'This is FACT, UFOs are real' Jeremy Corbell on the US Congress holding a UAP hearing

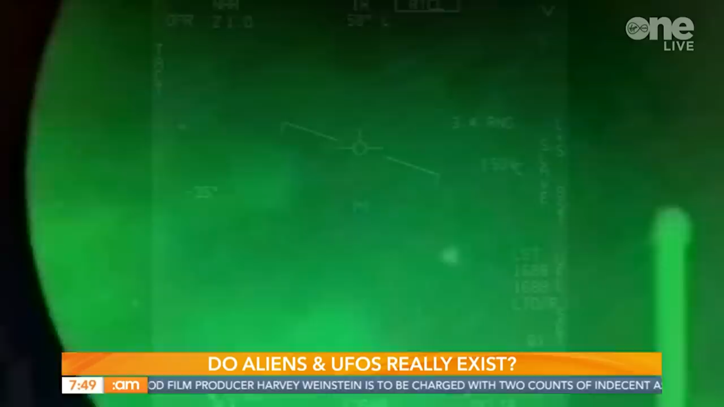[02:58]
So, what are we seeing in those pictures? Yeah, what are we seeing in the pictures here? So, are you saying, is this stuff that was leaked to you?